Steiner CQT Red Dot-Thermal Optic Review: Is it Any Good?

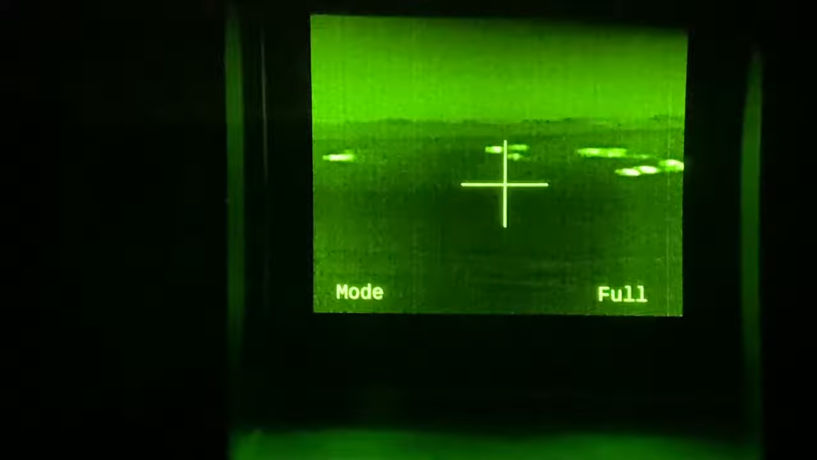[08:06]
you have full mode gives you a pretty good picture even though those cows are way
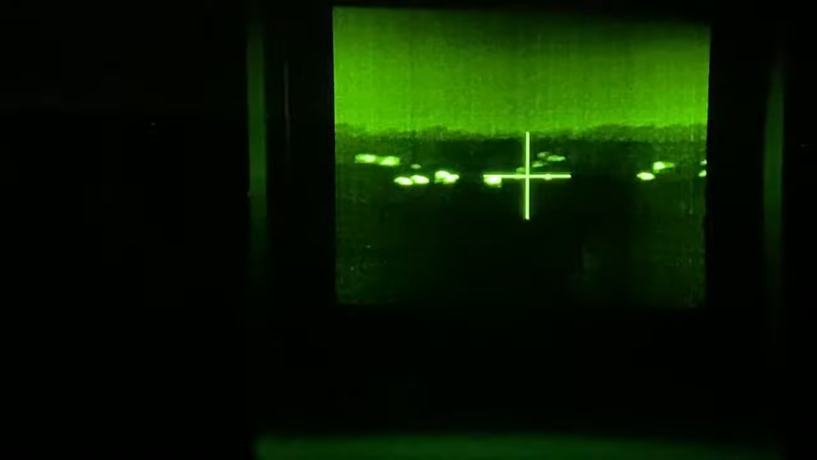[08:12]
out it gives you opportunity to look and see just essentially
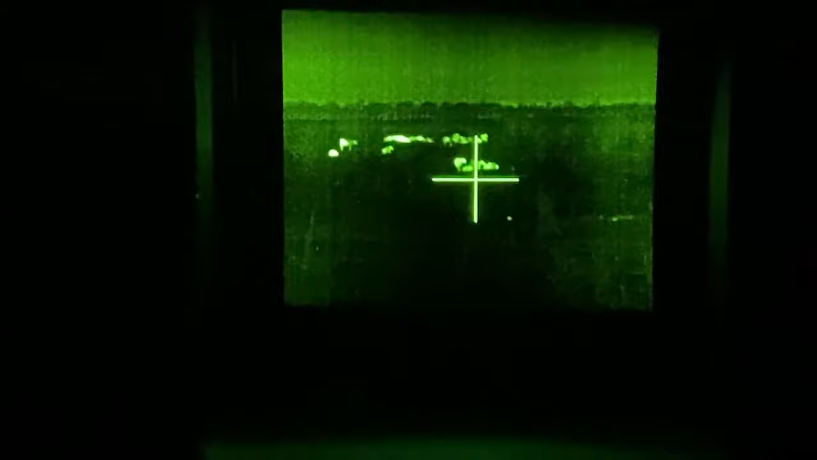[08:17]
these cows where the reticle is over are about 200 and
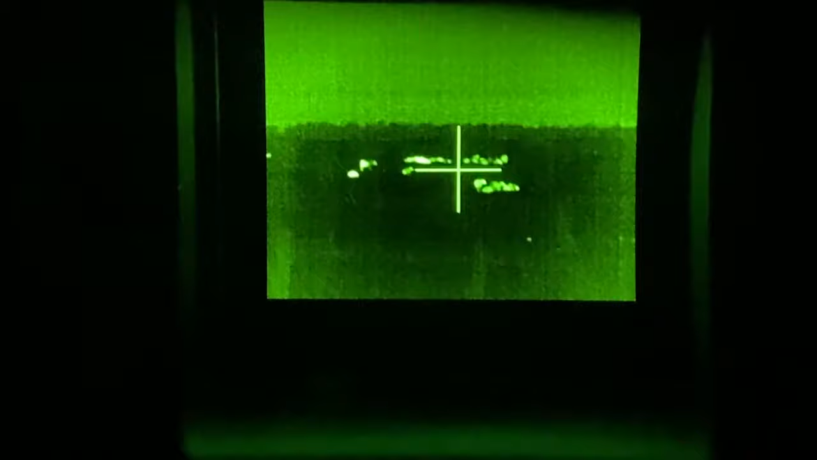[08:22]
the cows behind them here where the reticle is now 300 and these where the reticle is focused coming up to them is 400
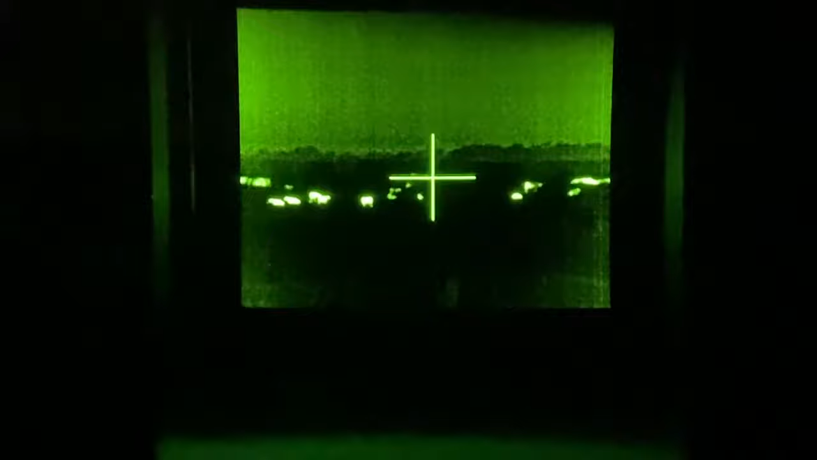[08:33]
coming back to the closer cows this is 30 yards
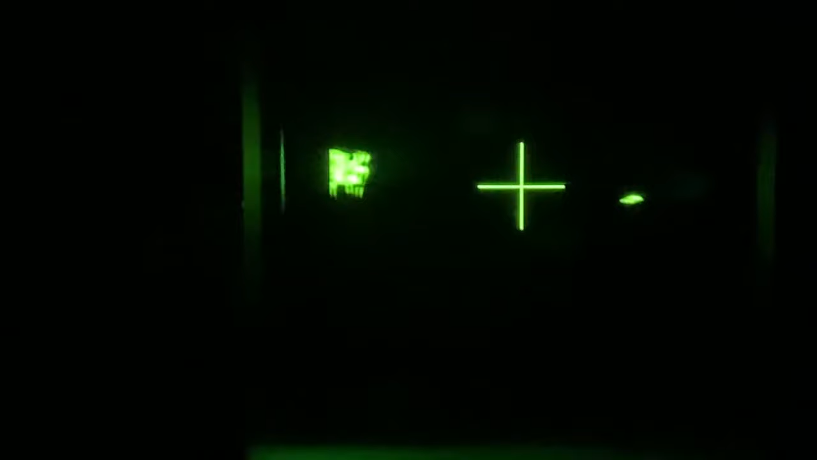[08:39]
now I've dimmed the brightness down so that it doesn't blow out the scope
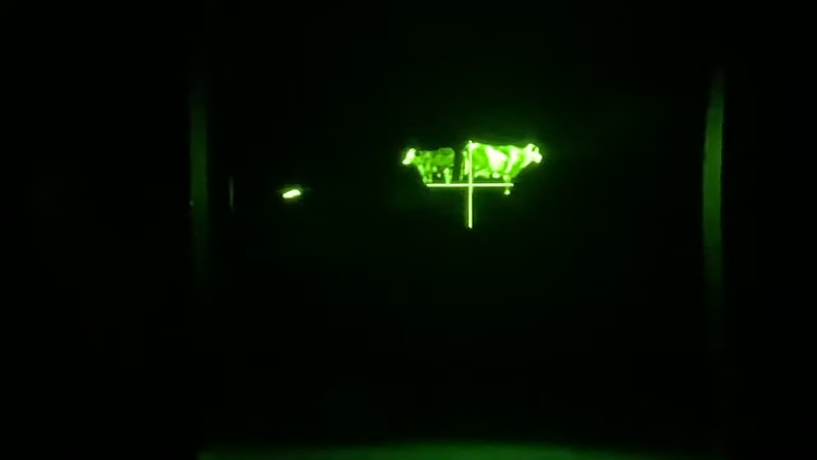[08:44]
we'll move into the gradient mode and this is one of those modes that we
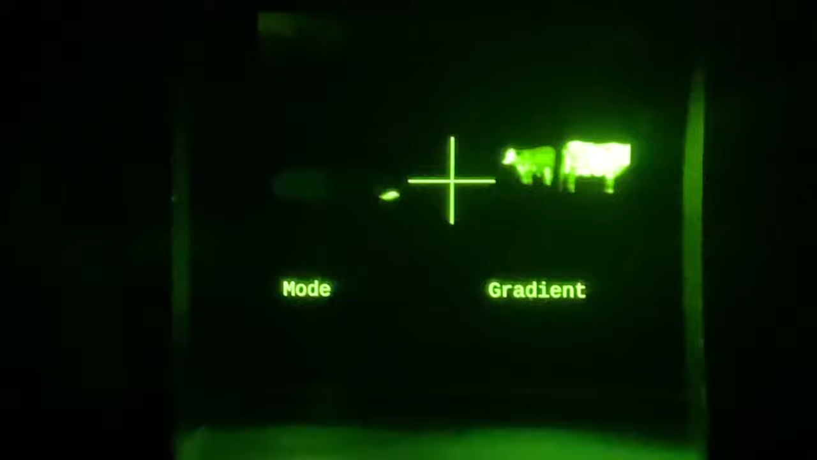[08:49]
haven't been able to tell just a whole lot of difference other than the fact that maybe it gives the animal
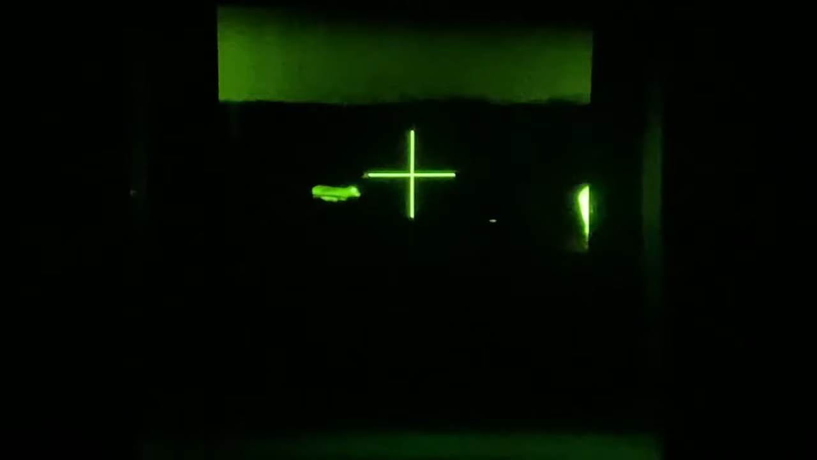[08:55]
or whatever you're looking at a little brighter image to it you
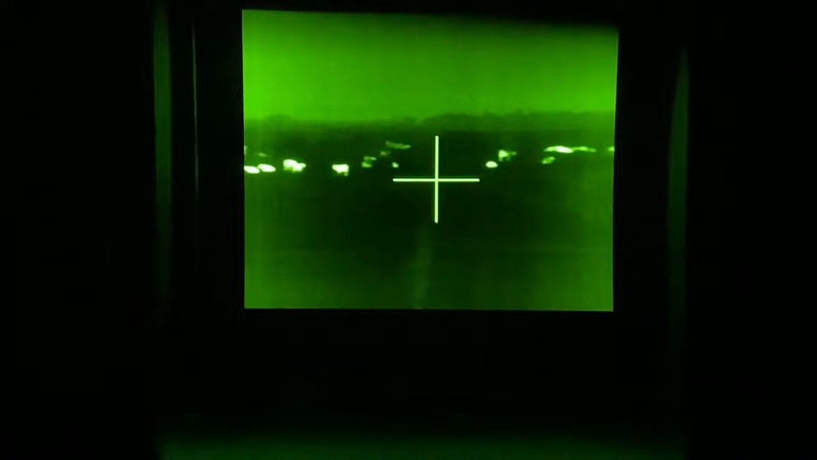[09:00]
can see the green tint coming in and I can only imagine that that is something to
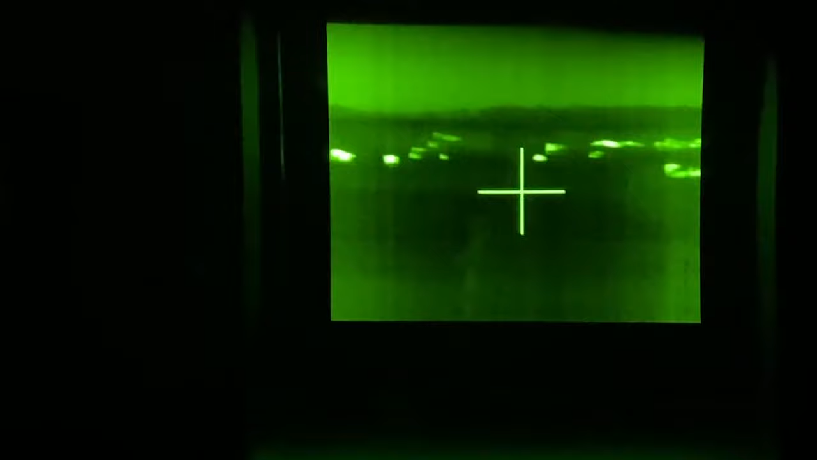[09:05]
do with atmospheric changes that are making that color
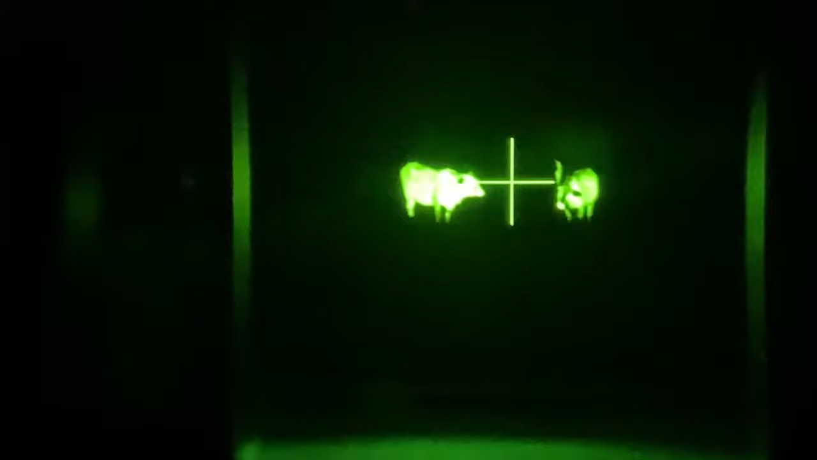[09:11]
really come in the gradient you can see gives a little more definition to these animals
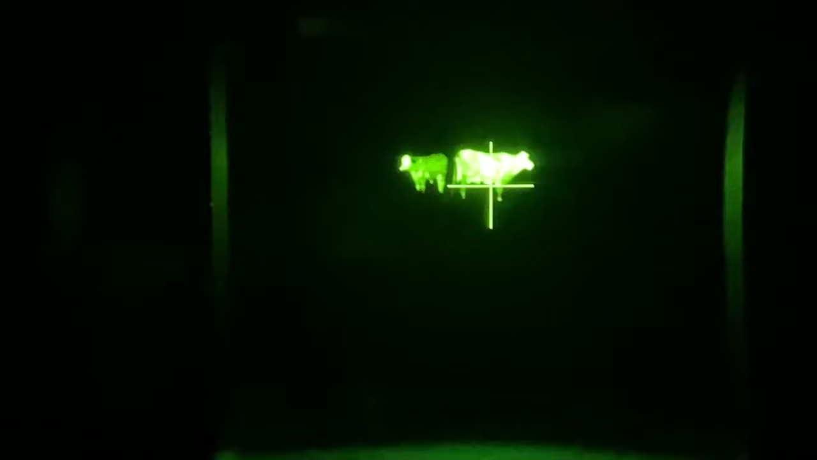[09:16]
something like that outline mode would give you the opportunity
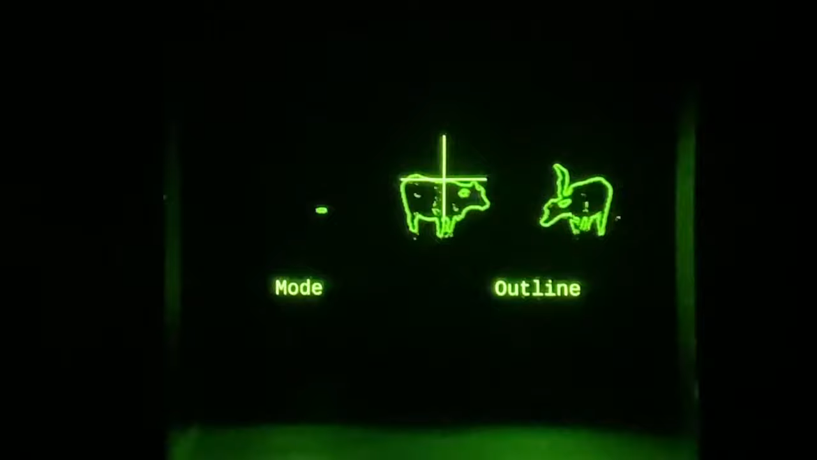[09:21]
during a low light or bright light situation to actually utilize the see-through portion
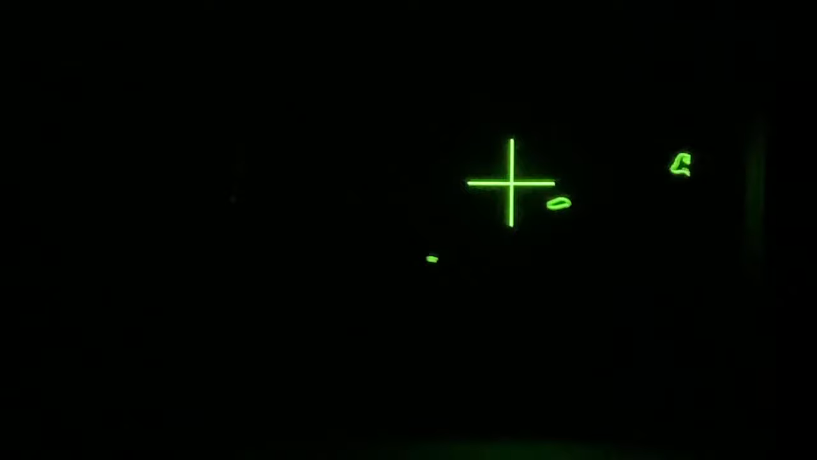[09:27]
of the scope to give you an idea and be able to actually
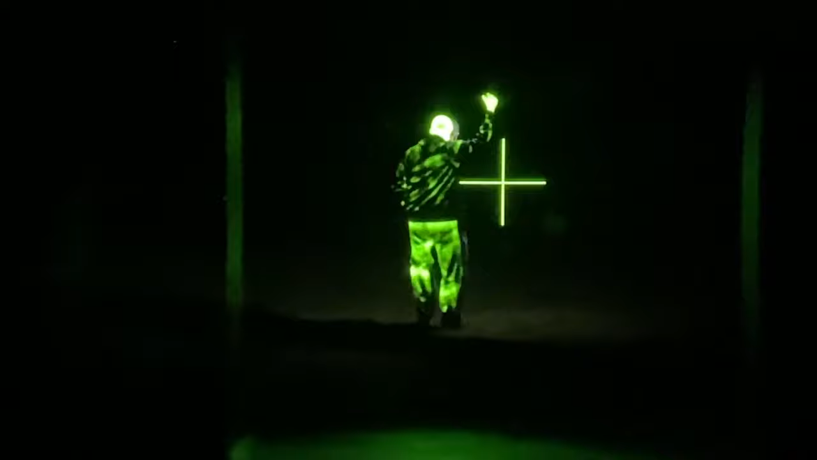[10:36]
then going to the gradient mode and even in these two you can
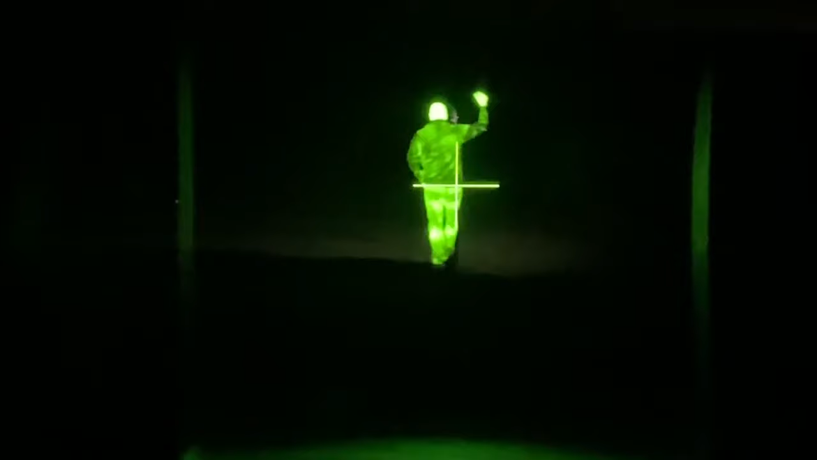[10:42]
see actual light coming through the
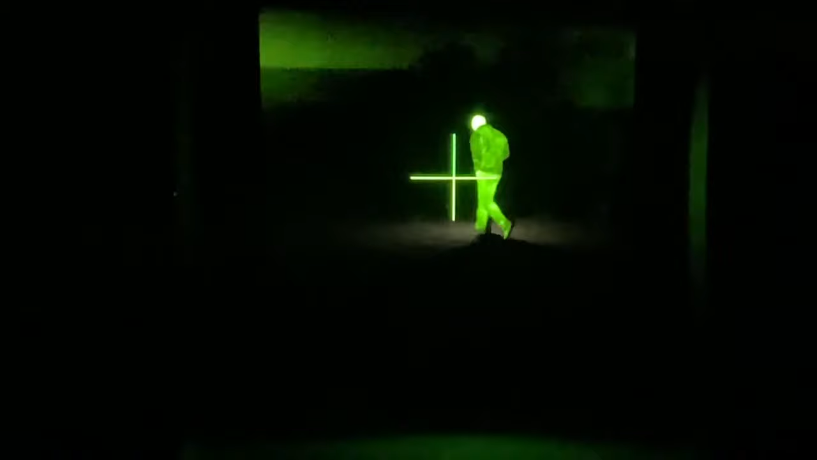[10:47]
see-through portion of the lens but yet you can fully identify that this is a person versus an animal
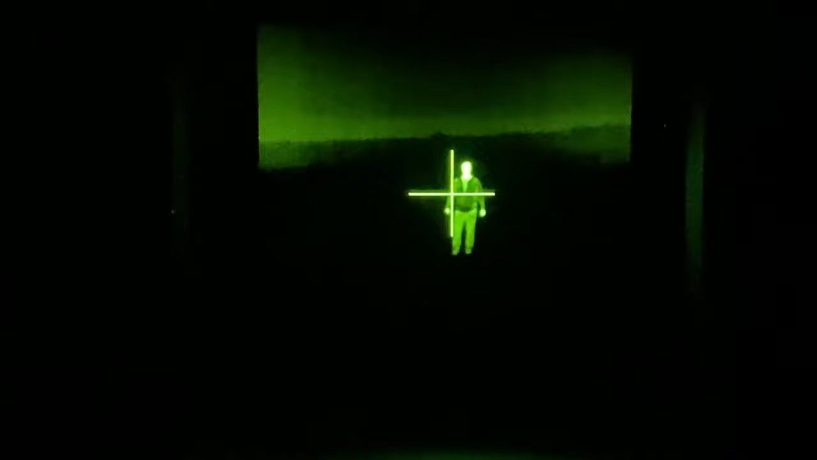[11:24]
you also have the opportunity to overlay a red dot